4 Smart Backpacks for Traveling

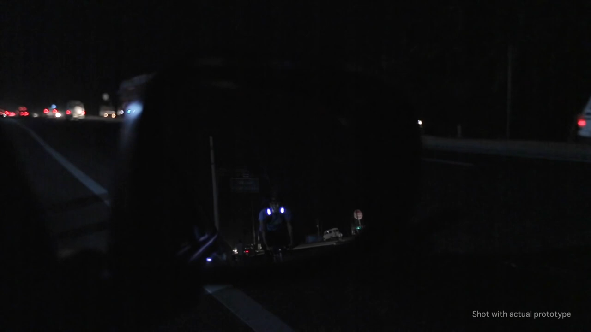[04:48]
Be seen in the rearview mirror with Aster's front lights.